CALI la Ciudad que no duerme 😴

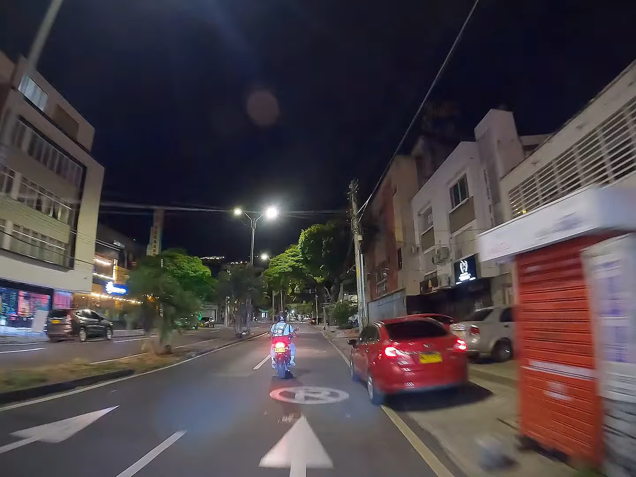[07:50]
Esto es la tribuna oriental del Pascual Guerrero, la carrera 34. Esto también es bastante clásico. Hay una parte que le conoce como San Fernando Viejo. Y esto todavía sigue siendo San Fernando. Ya estamos entre el suroeste de la ciudad. Y ya vamos a empezar a ver pues cercanías del Parque del Perro.
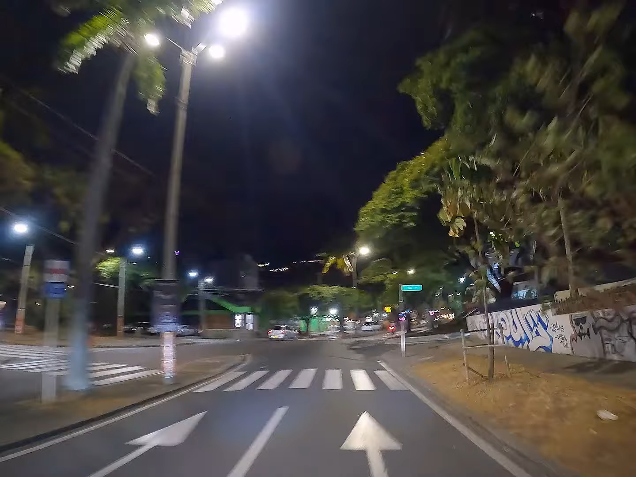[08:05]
Es un parque muy conocido acá en Cali, donde tiene un monumento precisamente de un perro. Que fue envenenado acá en este sector, justamente en ese parque. Anteriormente tenía otro nombre. Entonces en homenaje pues, tiene varias versiones. Que eso lo tenemos en otro video. Entonces, para no entrar mucho en detalle. Entonces en homenaje a ese perrito le colocaban a ese monumento.
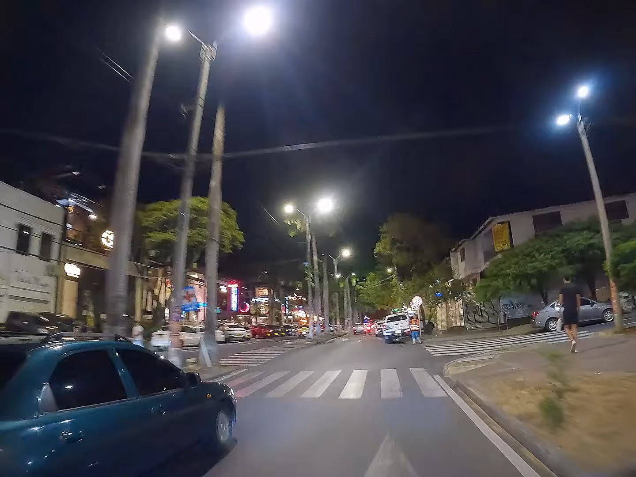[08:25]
Es un pastor alemán. Y le colocaban el Parque del Perro.
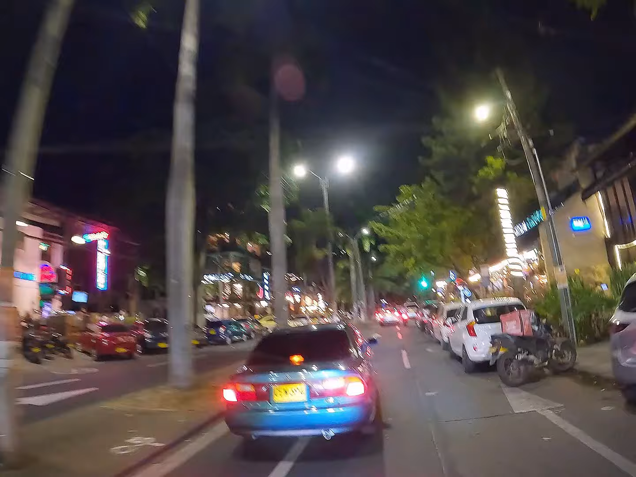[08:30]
Ya con los años pues hicieron unos monumentos de unos perros alrededor. Miren, miren qué chévere todo esto por acá.
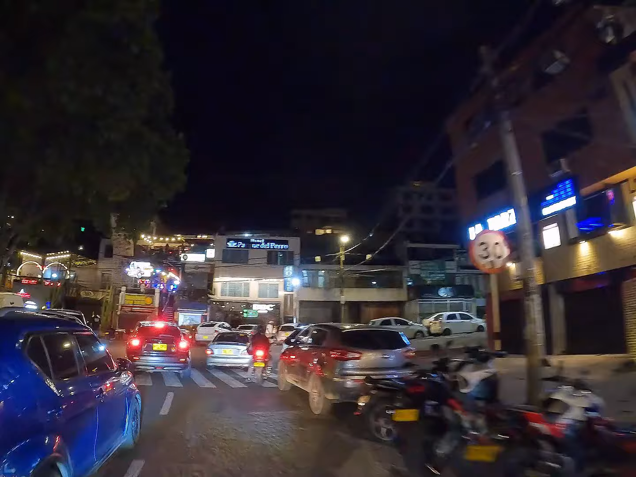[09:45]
uno de los sitios que más moviliza gente, ¿no?
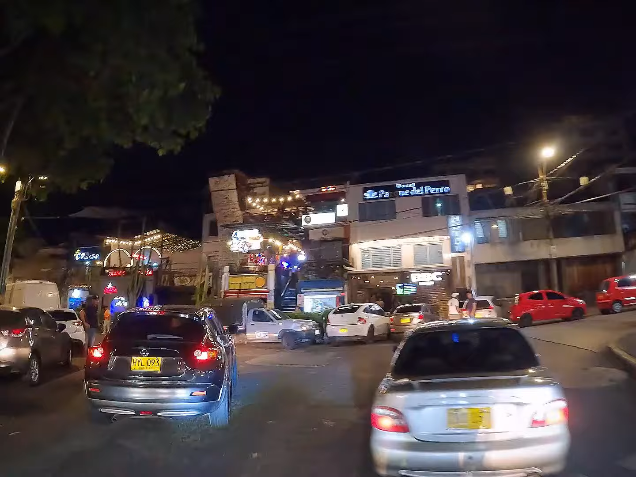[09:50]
Que más concurrido es aquí por los caleños.
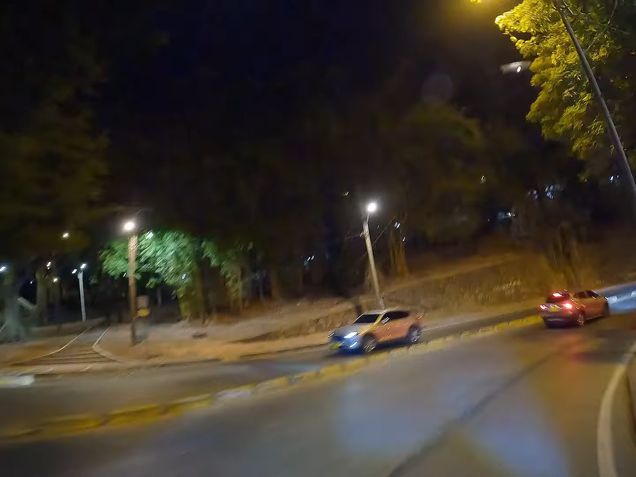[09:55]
Ya acercándonos a San Antonio, acá ya por esta, que es allá. Esta subida que está allá, ya es lo que es el monumento de Sebastián de Belalcázar. Aquí es donde venden.
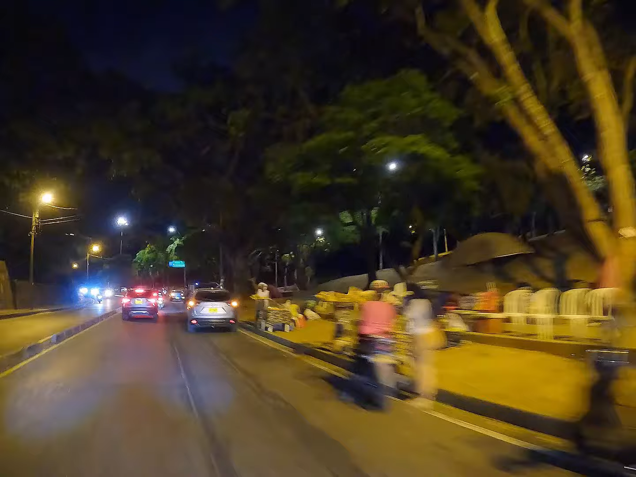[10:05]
En esta zona, pues, son todo lo que es mazorca, chorizos, picadas. Esa mazorca dulce, ¿no? Maíz tierno, que llaman. Que es la que le echan, pues, mantequilla, así asada con sal. Aquí nos estamos acercando al Intercontinental, el hotel más exclusivo de la ciudad de Cali. Miren acá su casino, Marco Polo.
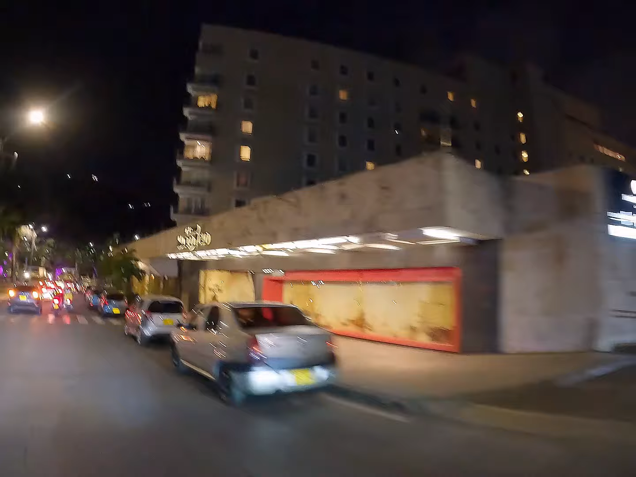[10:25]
Tiene un ingreso acá por la parte exterior. Estamos llegando ya también al Gato del Río. No nos hemos demorado mucho, como pueden ver, ha estado suave el tráfico.
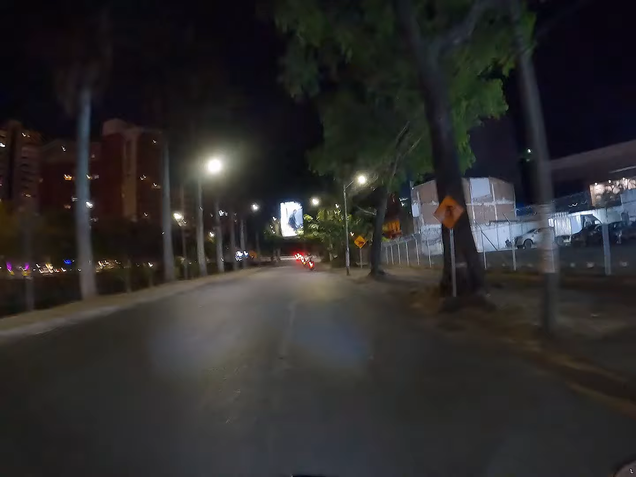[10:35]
Pues, lógico, hoy es fin de semana, entonces ya miren esa imagen del hotel Tancaling. Vamos a dar la vuelta al río hasta la portada del mar. Nos devolvemos y yo creo que vamos a meternos por la vía a Cristo Rey para que vean esas pizzerías también tan chéveres que hay por allá.
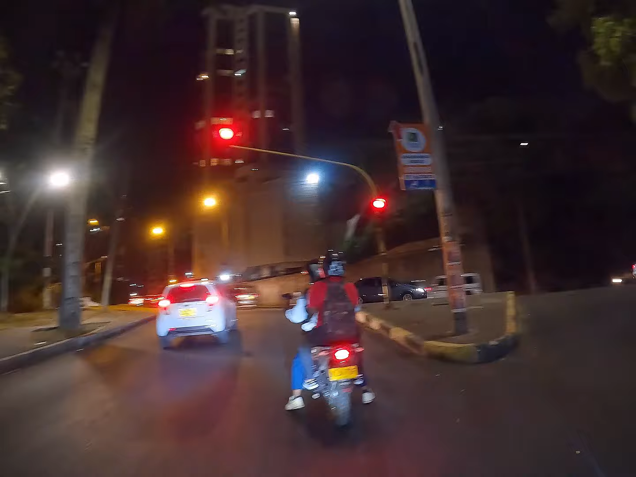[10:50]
Aquí nos vamos a ir suave para que vean esta belleza de parque que tenemos.
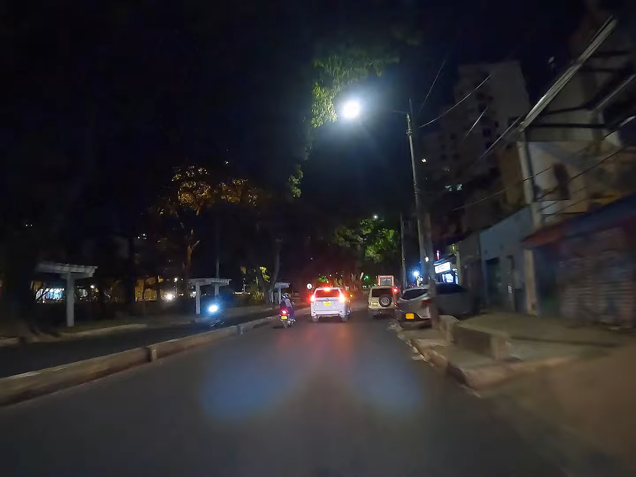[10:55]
Esto es una cosa espectacular. Está iluminado en este momento.
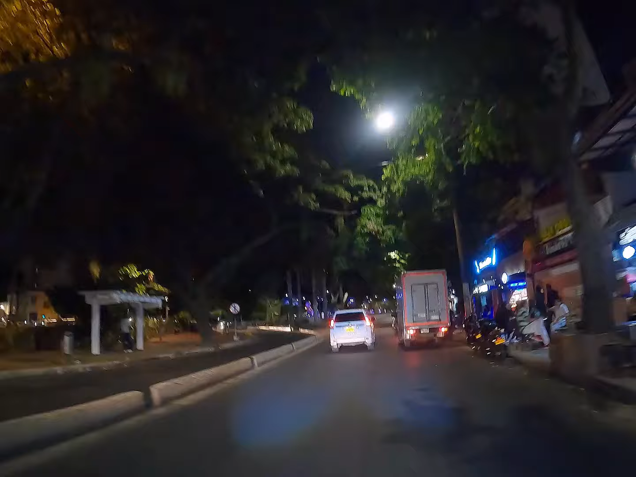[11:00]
Cada gato, pues, tiene su referencia, tiene su significado y lo explica en un letrero.
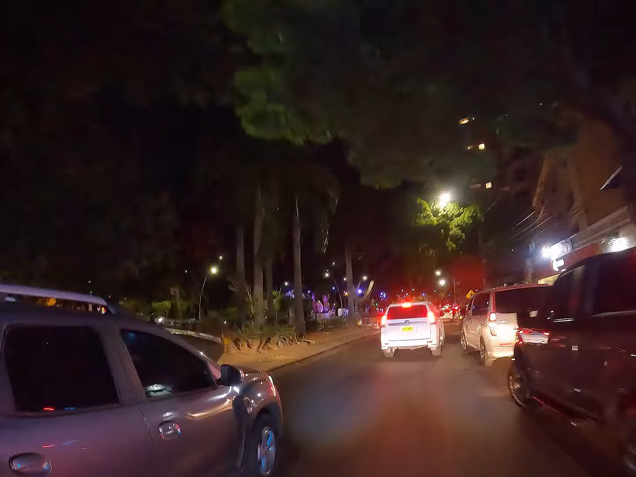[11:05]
Y ese gato, pues, que nos regaló el artista Hernando Tejada. El artista peregrano que vive en Cali y quiso tener ese detalle. También les tenemos en otra historia, miren.
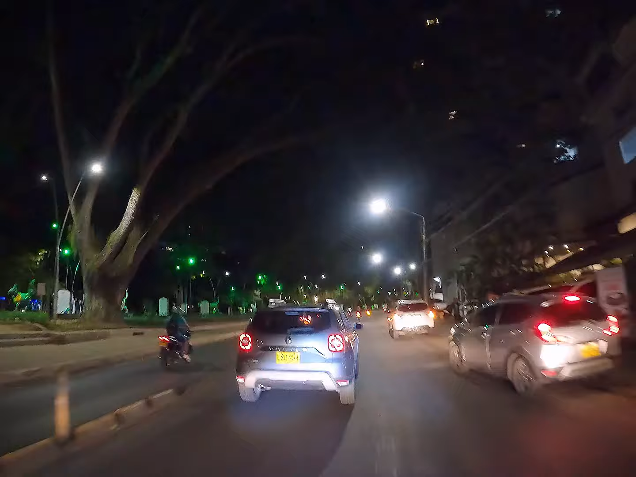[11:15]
Acá hay unos negocios, unos locales de comida. Y ahí está nuestro parque. Como más bien, Gato del Río, Gato Tejada, miren.